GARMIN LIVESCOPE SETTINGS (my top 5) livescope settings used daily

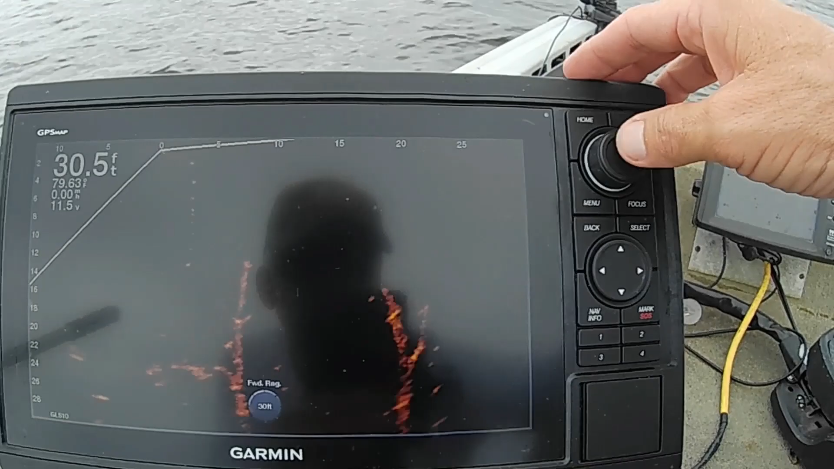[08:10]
On screen: depth 30.5 ft
you push the button and it goes to gain. You see, I got the gain at 69%. So that you can, you can fluctuate that, you know, it gets, the more I turn it up, you see the brighter it gets.
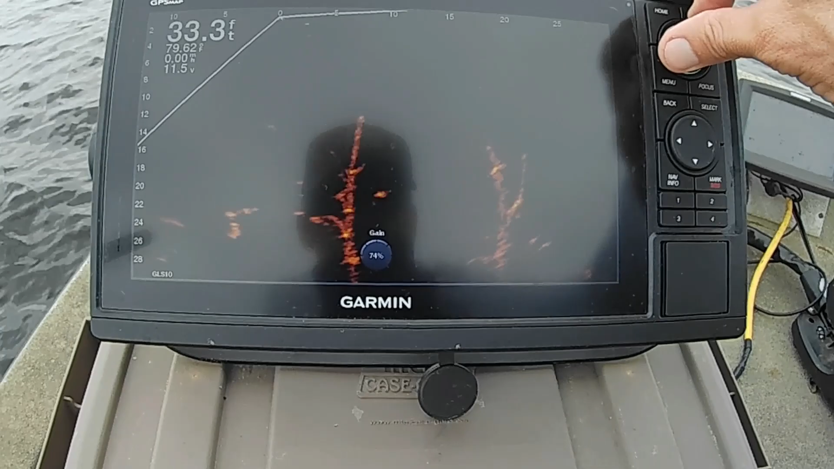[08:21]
On screen: depth 33.3 ft
It starts bringing a little more, I don't know, interference type stuff into it. And the less you turn it, the, the less that's in there.
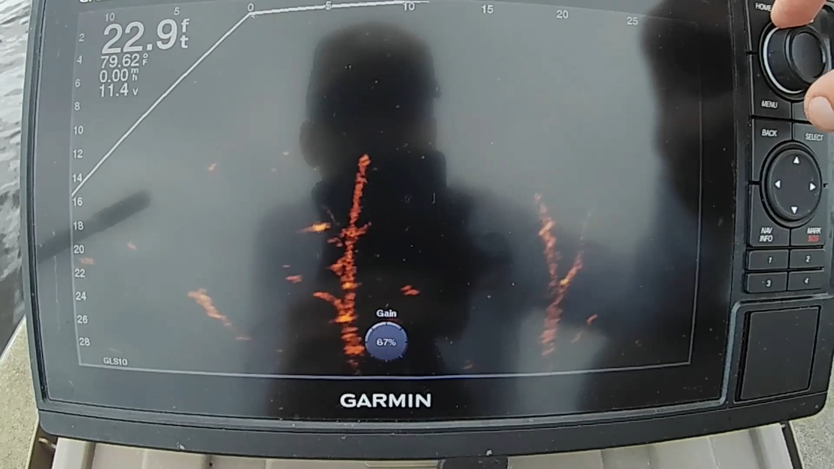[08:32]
On screen: depth 22.9 ft
I'm not sure if you can see that or not with it so cloudy out here, but 68, 69, 67, somewhere in that neighborhood seems like it's works best for me.
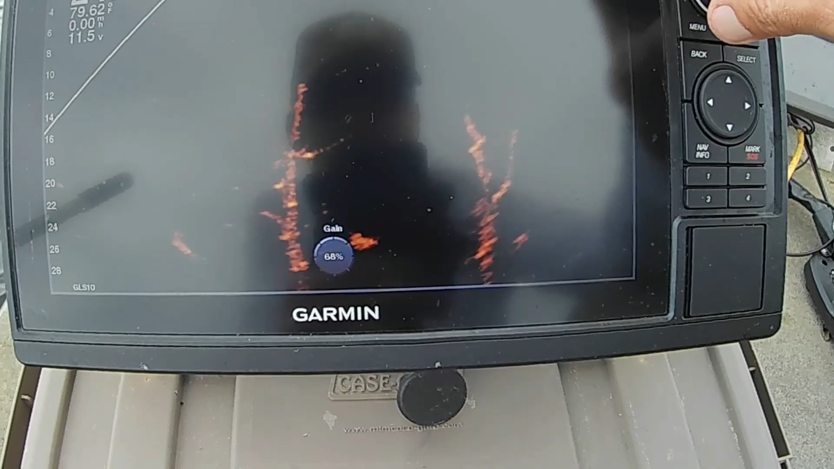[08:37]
So, um, you know, I hope that'll give you a good start.